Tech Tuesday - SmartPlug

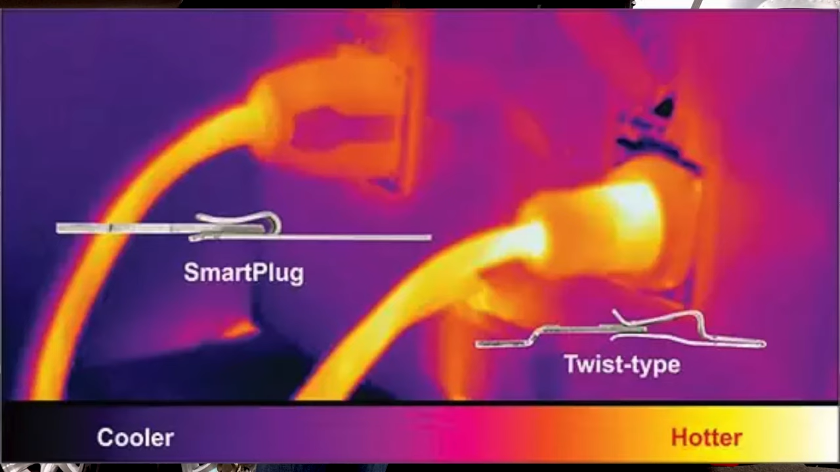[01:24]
But, one cool thing about the smart plug itself is it has, I think, 27 more times space surface area contacted when the electrodes are put together. Compared to your old twist ones, the prongs, when you twisted it on, the prongs of the element were what actually held it together.
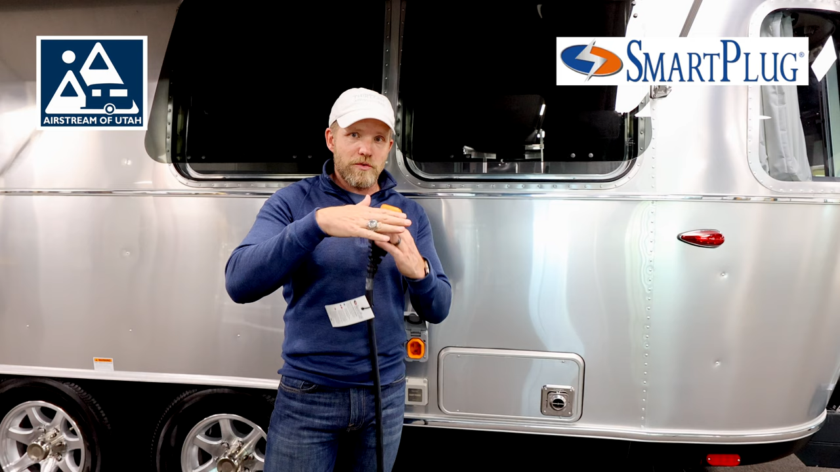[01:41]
So, there was some friction and very light touching causing a lot of heat. Contrary to popular belief, most RV and marine fires start at this plug
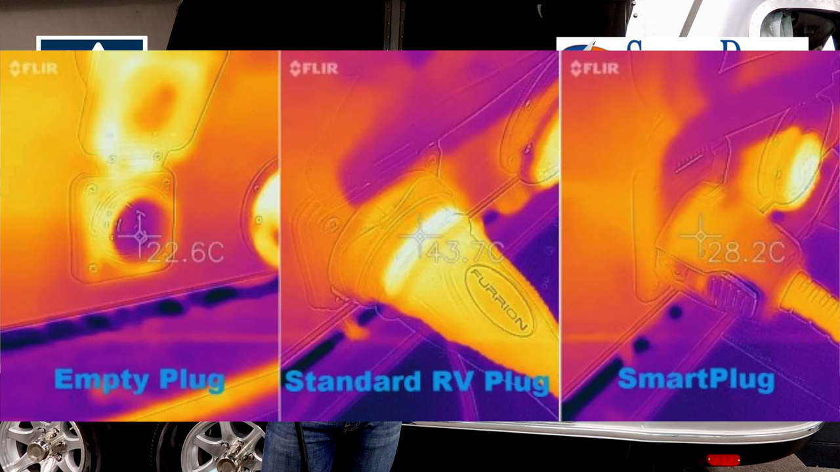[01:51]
on the old style more than anything else because it was an electrical failure. Not very much hot right there. So, plugging this in is very simple.